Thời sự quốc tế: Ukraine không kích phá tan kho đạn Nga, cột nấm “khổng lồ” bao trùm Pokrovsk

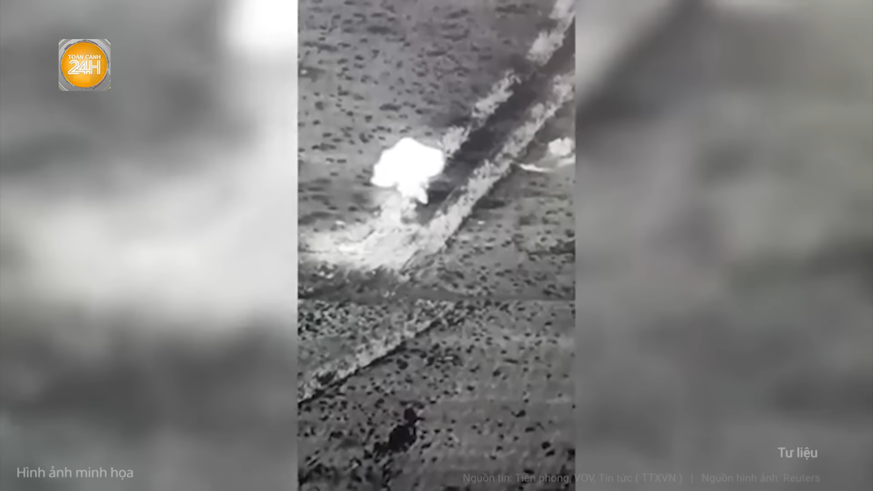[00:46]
Trong thông báo đăng tải trên trang X, chính phủ Ukraine nêu rõ các binh sĩ Ukraine đã phá hủy hệ thống phòng không Buk-M3 của Nga.
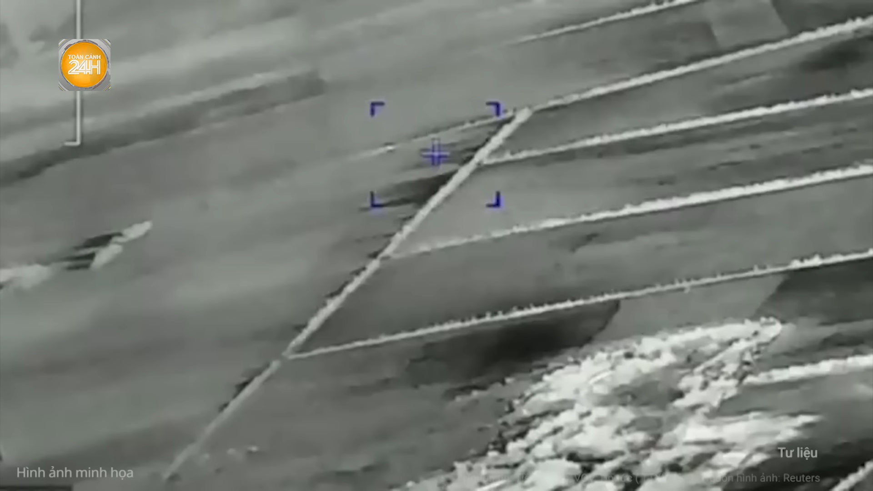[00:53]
Kiev cũng đăng tải đoạn video cho thấy cuộc tấn công vào hệ thống phòng không này.
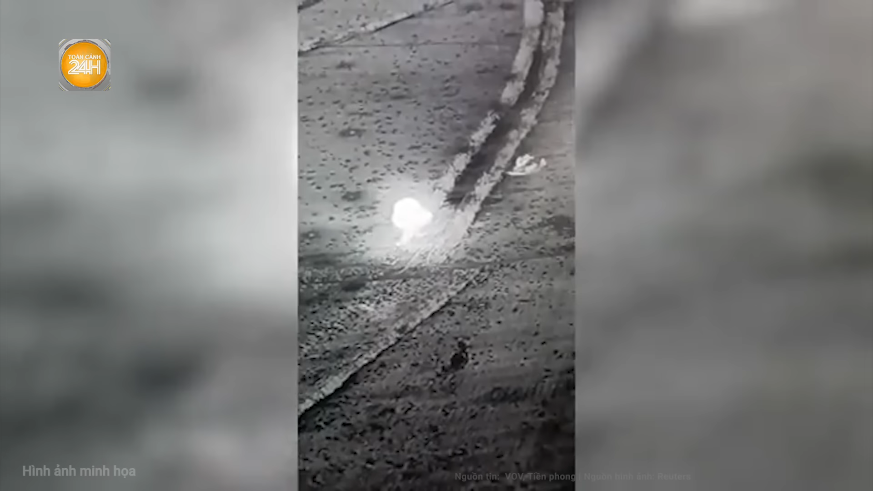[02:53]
Bộ Quốc phòng Ukraine không nêu rõ thời gian hoặc đơn vị tiến hành cuộc tấn công này, nhưng tiểu đoàn phụ trách các hệ thống không người lái 413 cho biết họ đã nhắm mục tiêu vào hệ thống tên lửa đất đối không Buk-M3.
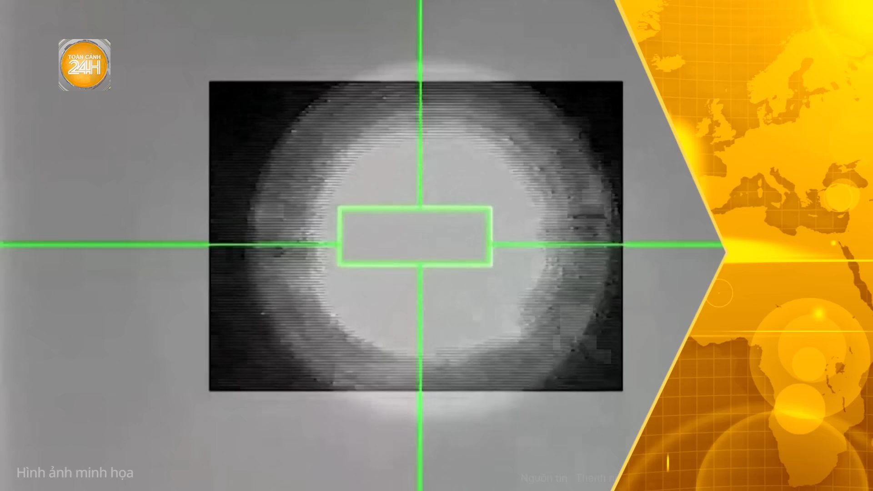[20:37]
Quân đội Mỹ gần đây thừa nhận Houthi đã bắn hạ hai máy bay MQ-9 trong hồi giữa tháng.
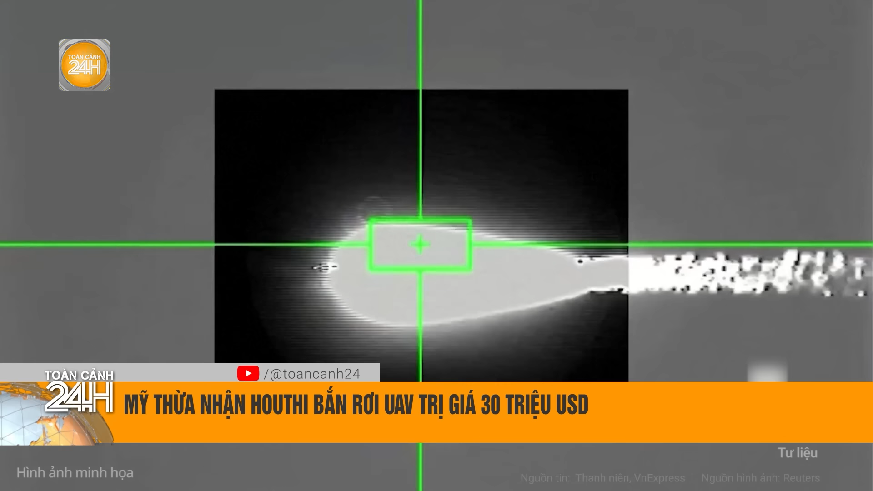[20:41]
Nhóm vũ trang ở Yemen này trước đó đã đăng nhiều hình ảnh dường như cho thấy quá trình ngắm bắn tên lửa,
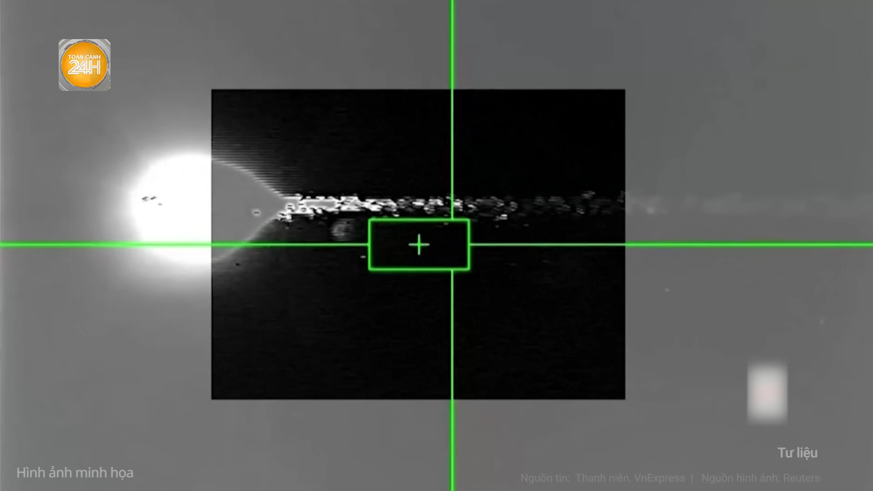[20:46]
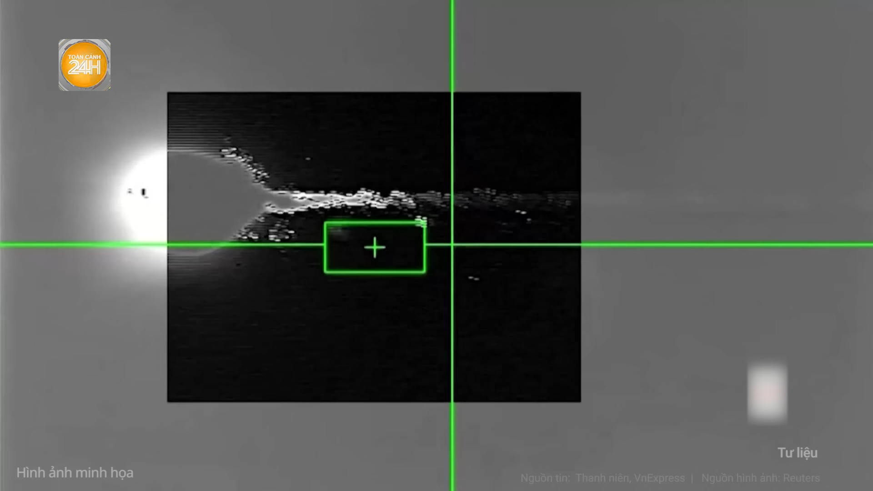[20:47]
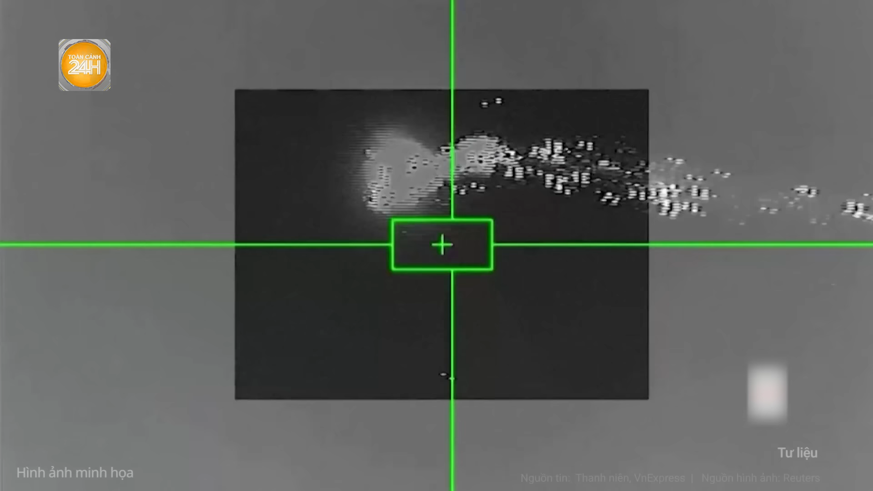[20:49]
khoảnh khắc trúng mục tiêu và sát của thiết bị trị giá 30 triệu đô la Mỹ một chiếc này.